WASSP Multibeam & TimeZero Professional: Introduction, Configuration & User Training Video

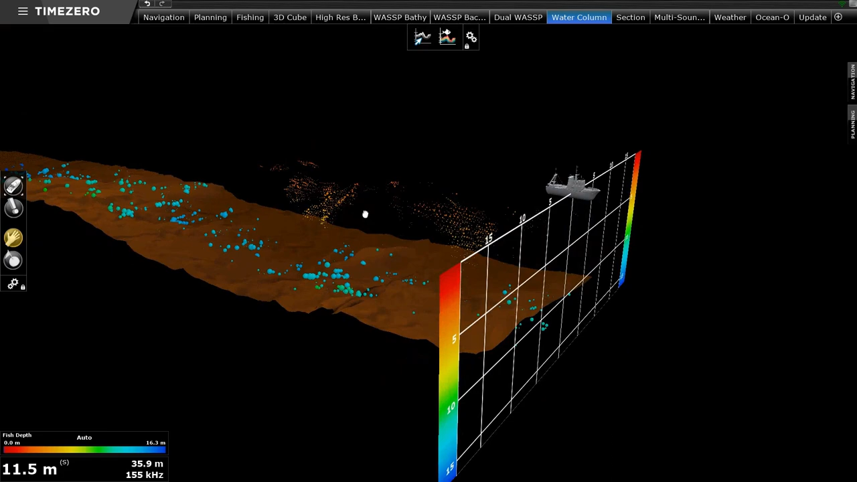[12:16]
On screen: depth 11.5 m
You would need to purchase that license. This is the section view. So port on the left hand side, starboard on the right hand side.
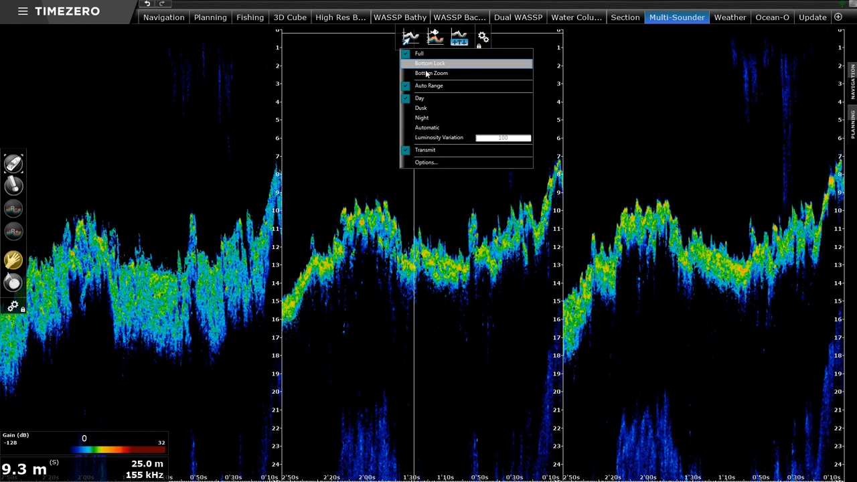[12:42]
You could have it as a five beam sounder if you prefer, or you could have it just as a traditional single beam echo sounder. So very, very powerful. You've got rewind function.
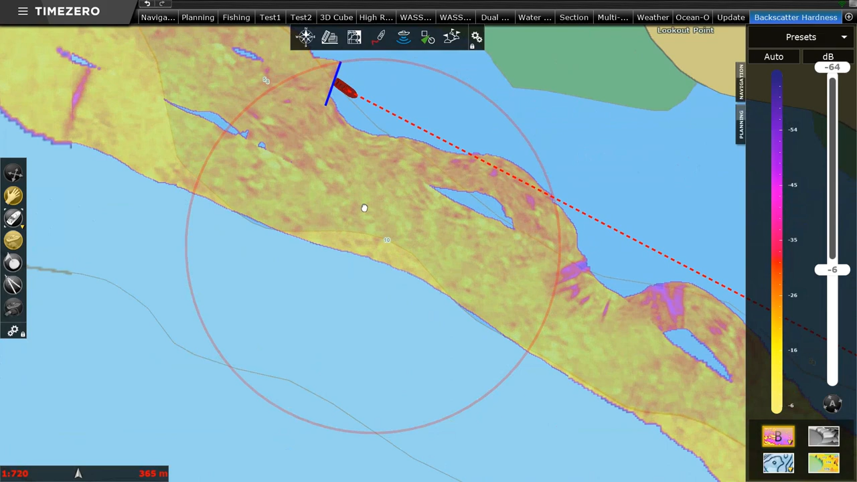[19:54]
The reason that I put the 3D orientation, can you see that at the moment it's blank? So I'm going to right click on my screen. And I'm going to go 3D view. So now I've got a 3D oblique view. I could turn my contour lines if I want to or off.
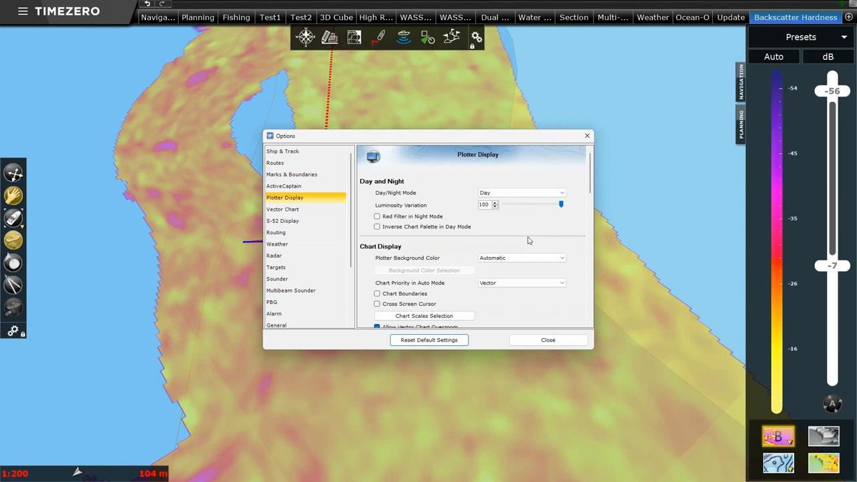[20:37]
Display bathymetry in 3D. Really important.
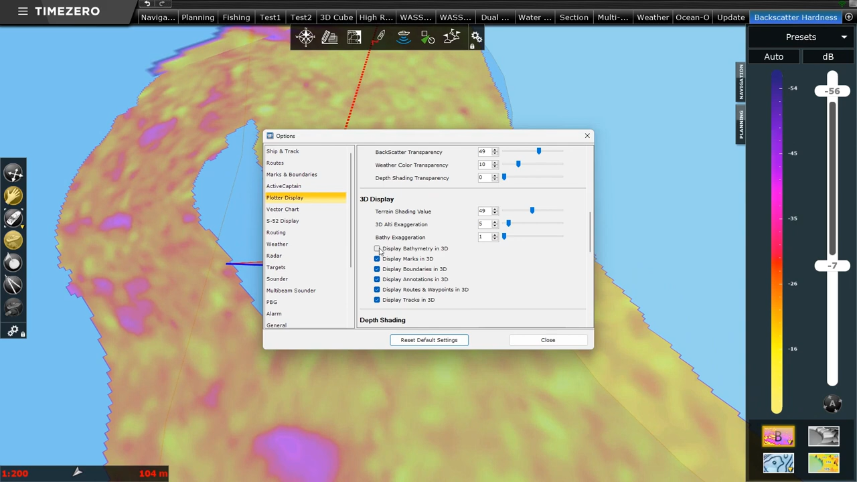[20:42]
If that's not turned on, you won't get any depth of view to your 3D. So you can see the difference that's now made in my ability to see the sea floor.
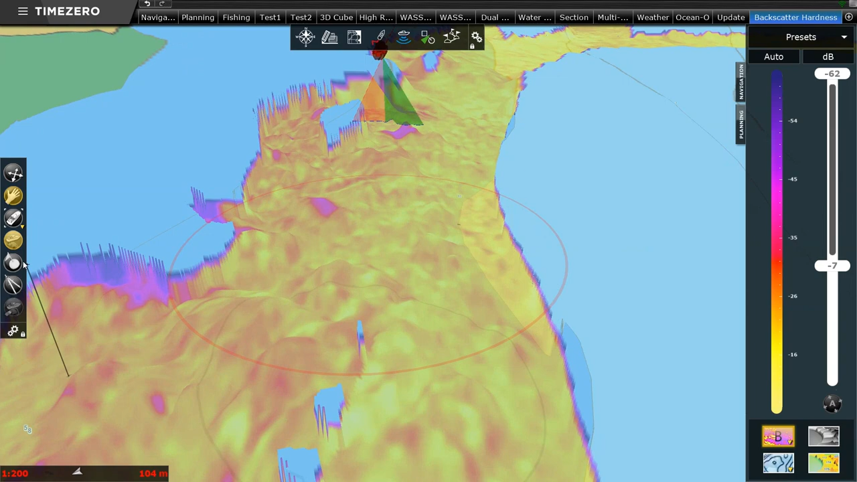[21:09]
So I can pan along, find an area I want to have a look at. And then if I would like to spin myself around on the view there, 3D orientation, and you can spin yourself around that view.
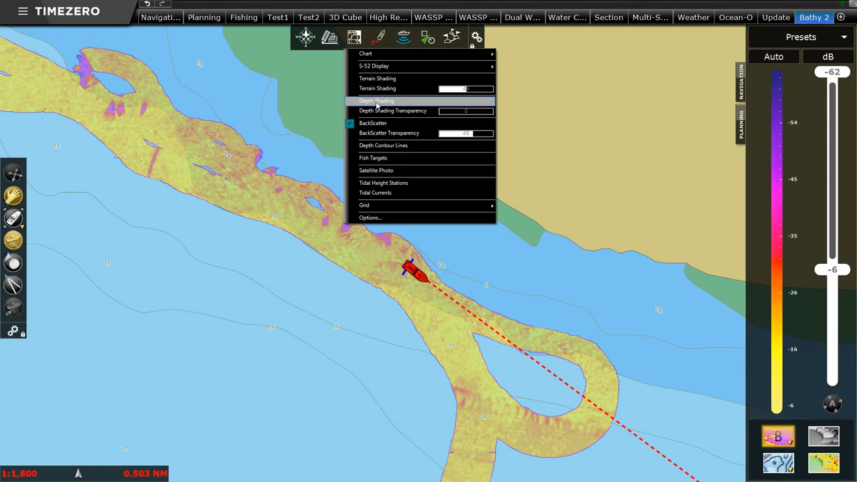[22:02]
There's my bathymetry. I want to put my contour lines on. There's my contour lines on. Now, I am now seeing some conflicting data. Can you see how I've got this poor data in the background?
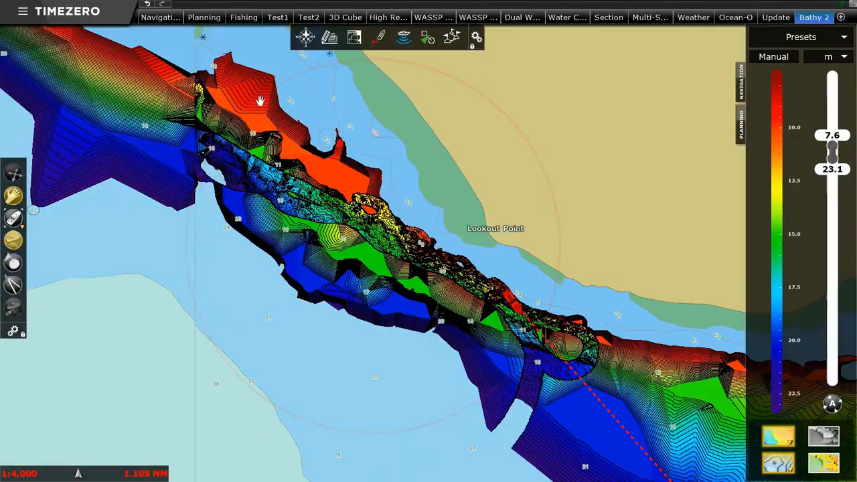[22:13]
And yet I've got good data over here. Because in my PBG setup, I've got my 3D chart database on. So turn that off. So let's talk about these options. What do these mean? Because this is quite critical when you set it up. PBG, you can show the 3D. So let's show the 3D chart only. So that's the CMAP chart.
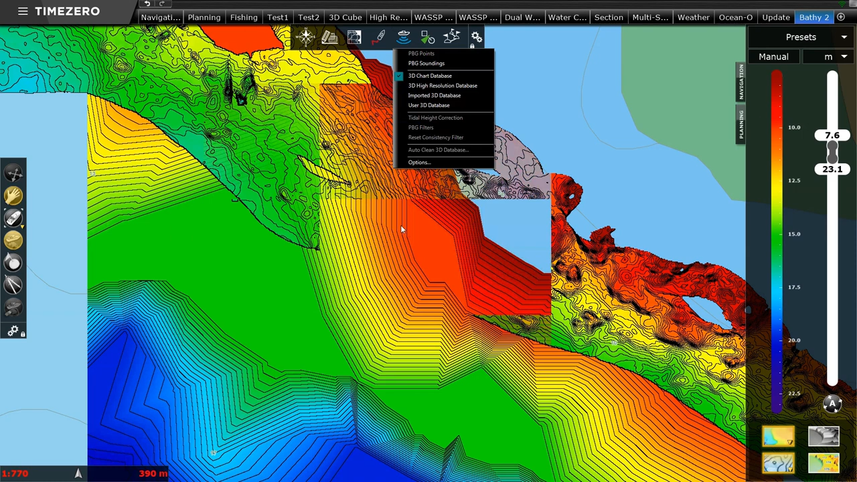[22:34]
That's the bathymetry data from the CMAP chart, which is pretty poor because it's a navigation chart.
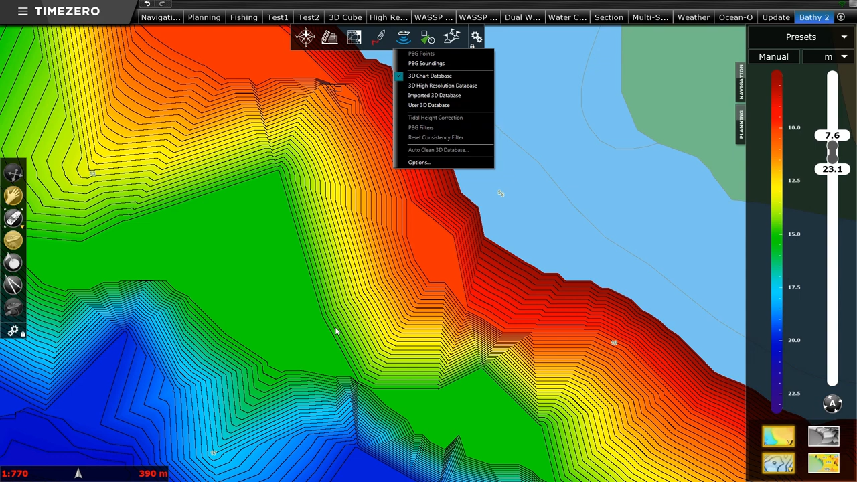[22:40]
Makes sense. 3D high resolution database. That's a high resolution database that we've purchased. And you can see that it's got reasonably good level of detail.
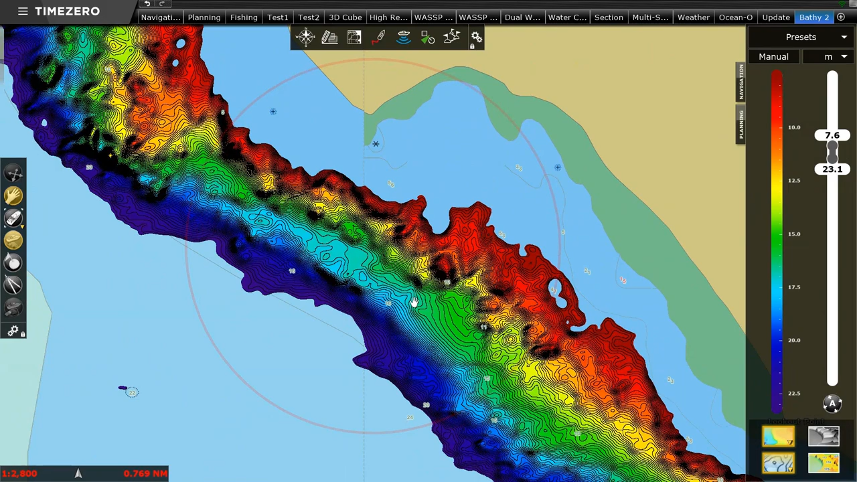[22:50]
Then I've got imported database. And I've got nothing here. Why not?
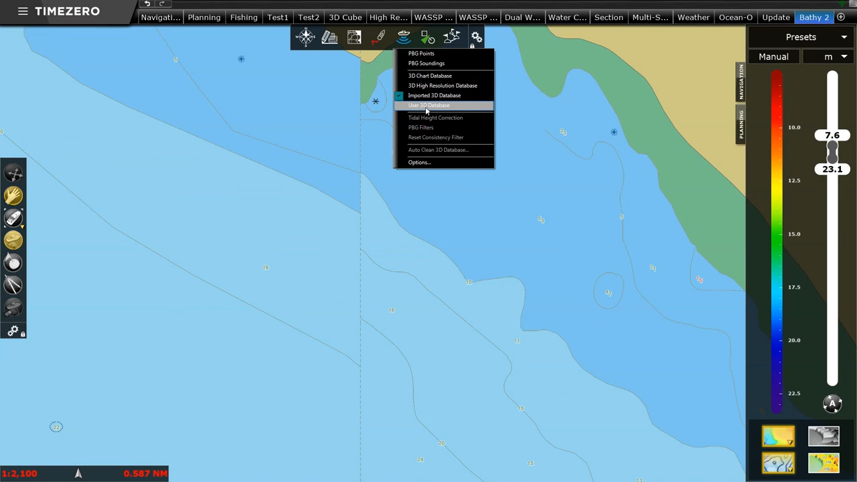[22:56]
Well, and I've got 3D user database.
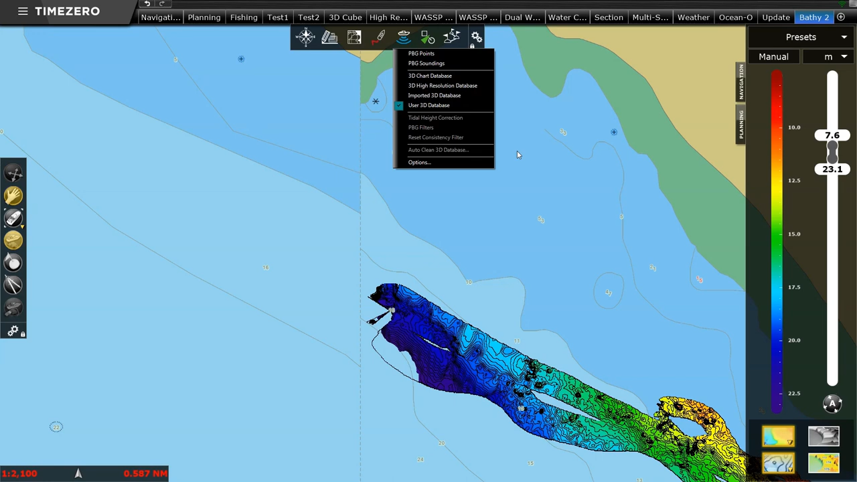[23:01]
So 3D user database is the data that I've generated myself on board this vessel. Whether it's from a WASP multibeam, or maybe you've got a single beam echo sounder. That information is going to come through and display on here. So why the imported 3D? Well, that's if a friend gives you data. So if another third party vessel says here's some WASP data or some single beam data and you import it. And it just gives you the ability to see what you've generated yourself or not. So if I clicked imported database and I saw some other data on the screen,